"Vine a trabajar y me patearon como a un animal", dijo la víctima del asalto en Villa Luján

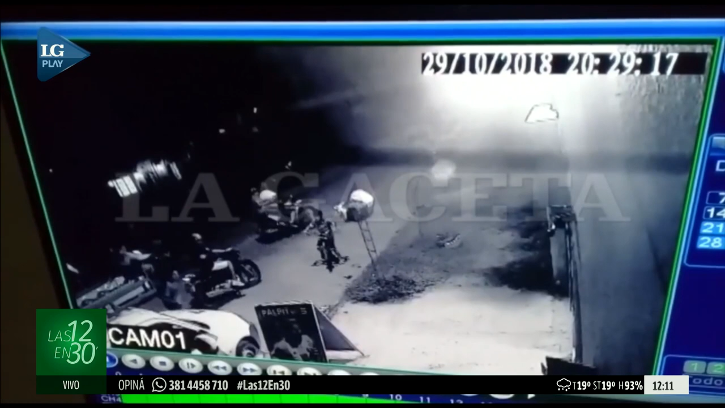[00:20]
Se lo ha observado por las cámaras y efectivamente serían las bases de los menores. En cuatro motos circulan, todos andan juntos.
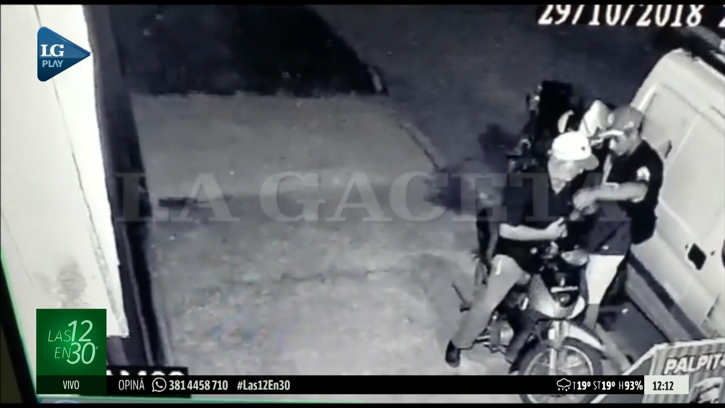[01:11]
Un auto, una CG de las nuevas y una X-150 blanca con negra. Uno de los sujetos viste una deuda celeste y gorra roja.
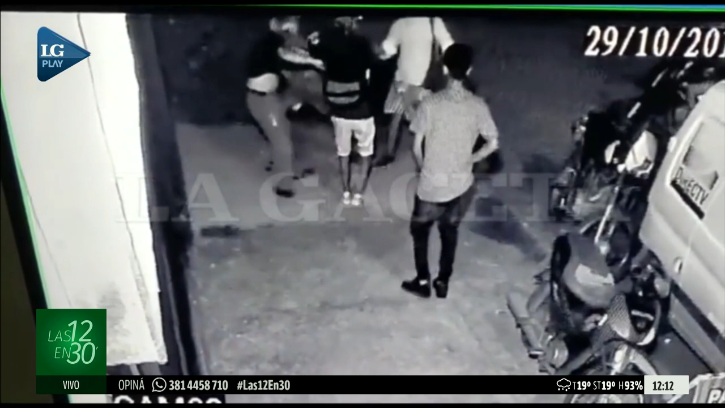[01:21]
Y el otro tiene puesto una camiseta de boca y una gorra dorada. El tercero, pantalón bajito y una chomba. Un cuarto, de camiseta de San Martín, de Atlético. Por favor, ahí tengan un presente. Ya la segunda, dos alicias que van con esta historia. Señores, tengan un presente, a favor. Con precaución, que estarían con Alicia los menores.
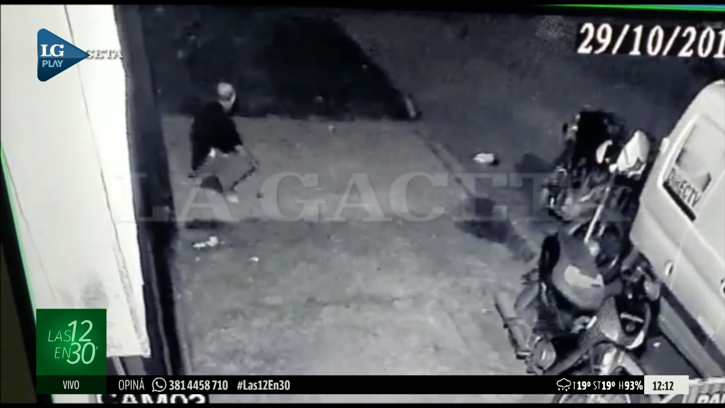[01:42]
Bueno, la verdad que las imágenes son durísimas.